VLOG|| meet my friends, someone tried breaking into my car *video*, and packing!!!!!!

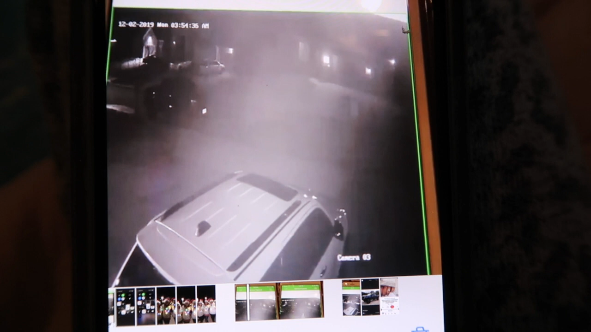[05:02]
i don't know it just fell you see this person right here yeah he uh tried to break into my car not last night but the night before when i was at home how creepy is he he's trying to open my door